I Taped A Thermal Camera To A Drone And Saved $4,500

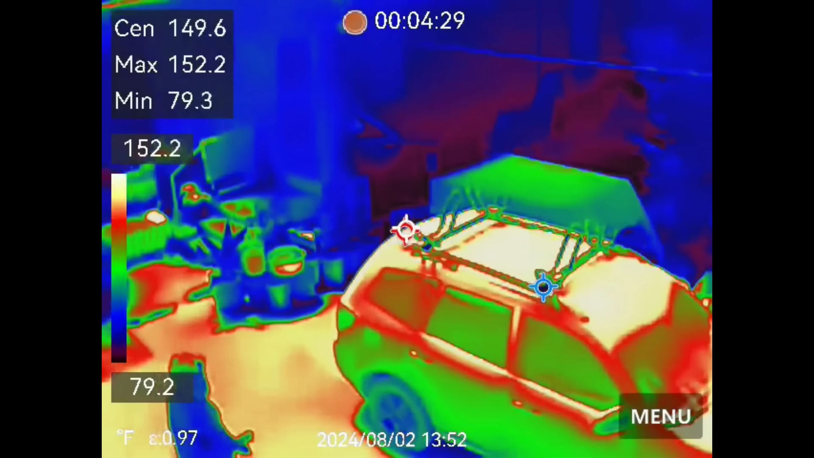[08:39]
On screen: max 152.2°F, min 79.3°F, scale top 152.2°F, scale bottom 79.2°F
All right, so my drone simulator rig is working pretty well, and the Hick Micro Thermal Camera is working fantastic.
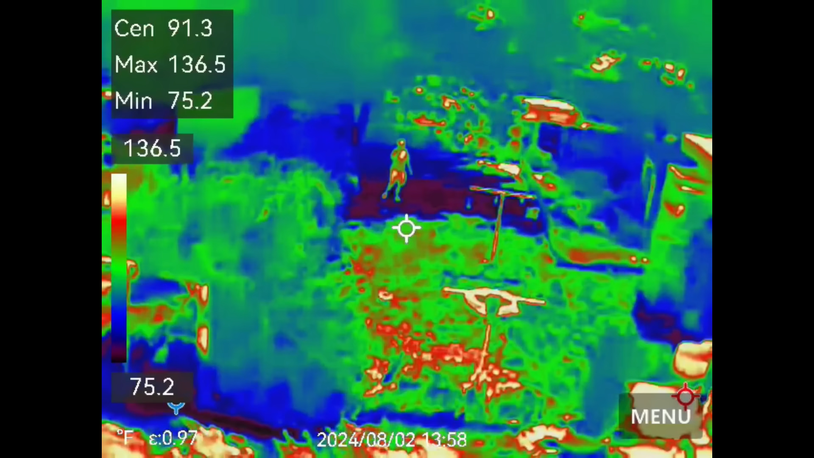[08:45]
On screen: spot 91.3°F, max 136.5°F, min 75.2°F, scale top 136.5°F, scale bottom 75.2°F
I can get a signal way across the yard, hundreds of feet away, and no problems at all getting the Wi-Fi signal from it.
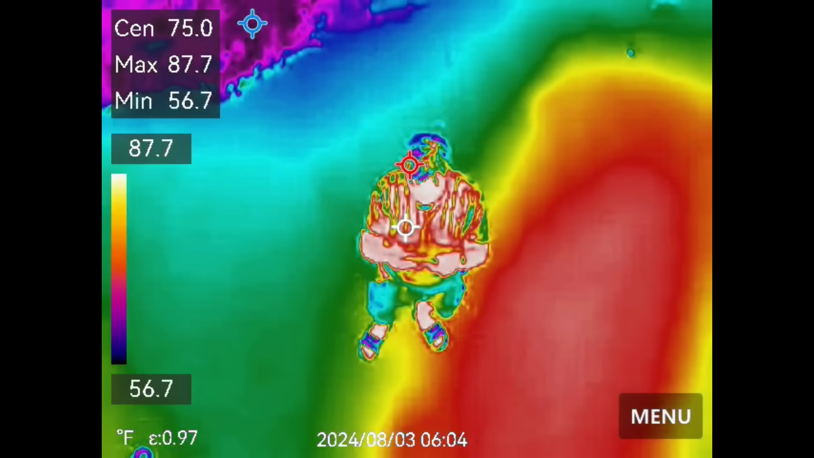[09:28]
On screen: max 87.7°F, min 56.7°F, scale top 87.7°F, scale bottom 56.7°F
All right, I got up far too early in the morning, so I can try this again while it's cool enough out to actually get a good thermal contrast.
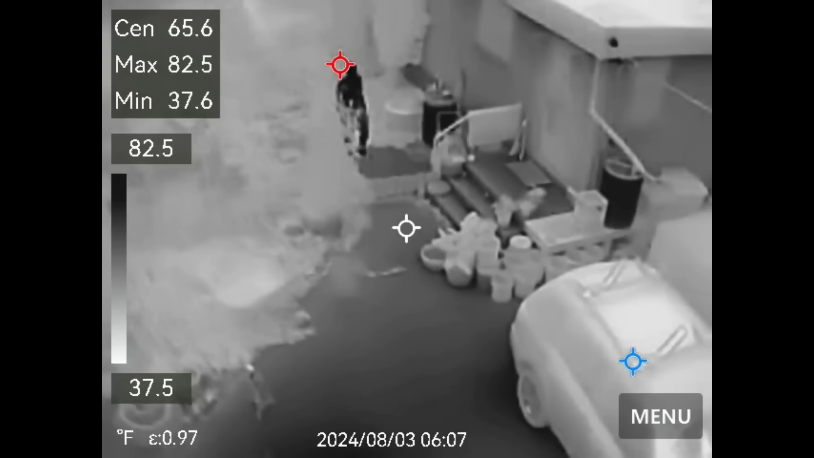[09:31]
So I still want to use this big drone.
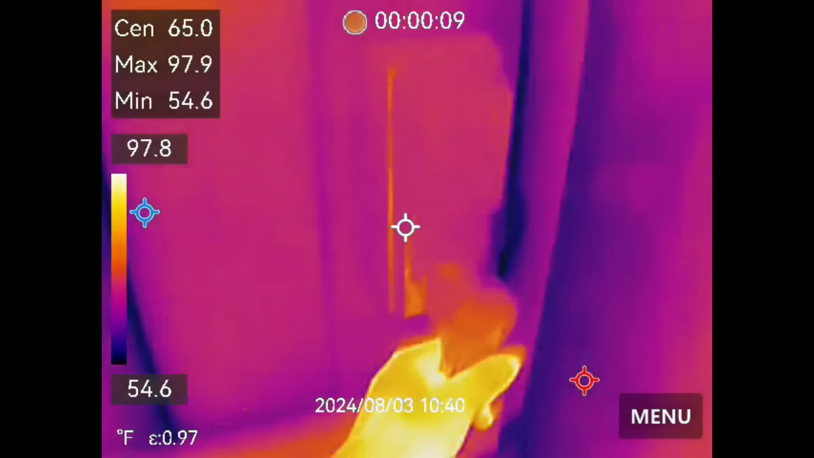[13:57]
On screen: max 97.9°F, min 54.6°F, scale top 97.8°F, scale bottom 54.6°F
So here's a side-by-side comparison underground between the Mini 2 USB cell phone camera on the right and the pocket all-in-one camera on the left. Pretty similar.
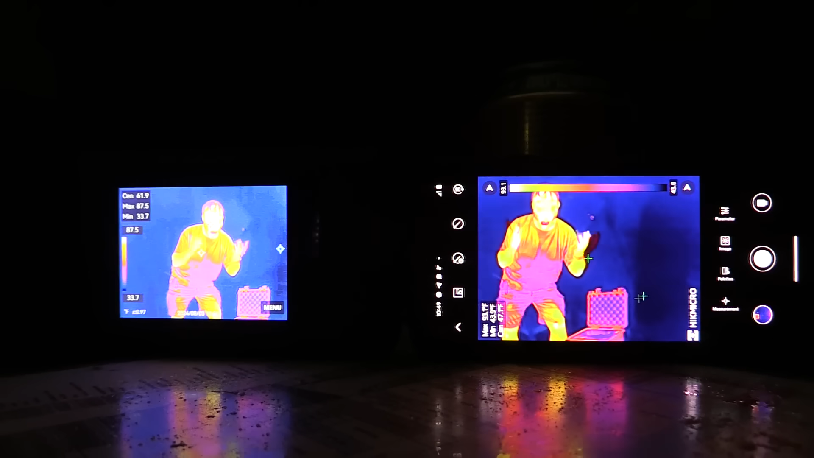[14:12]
There's a little bit of brightness difference with the phone. I could adjust the brightness on there, but the frame rate is about the same. The quality is about the same.
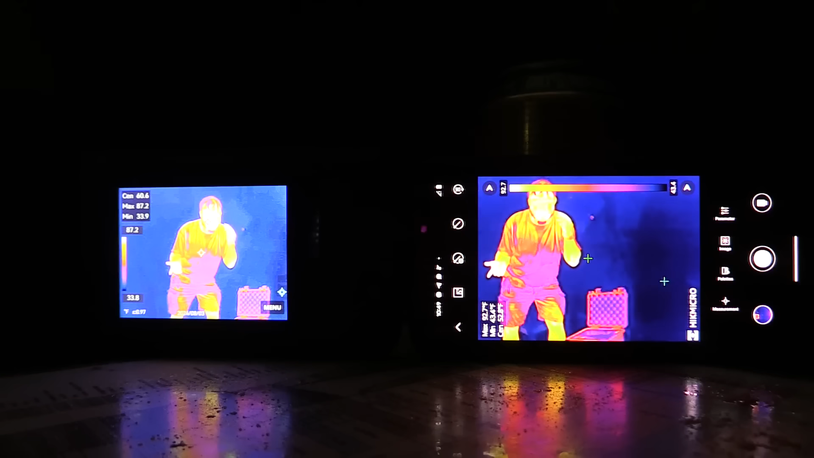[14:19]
And I would say both of these cameras are great underground.